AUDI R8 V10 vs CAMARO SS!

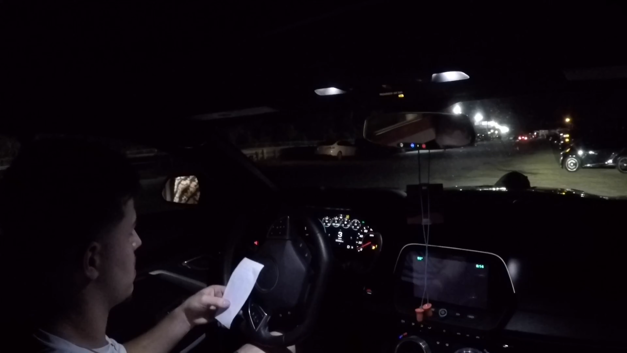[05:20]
Yeah, that's not bad actually. That was better than I was expecting, but still bad. So that was 11:04. So not good, still spun, and I am not gonna make another pass tonight because there's no point.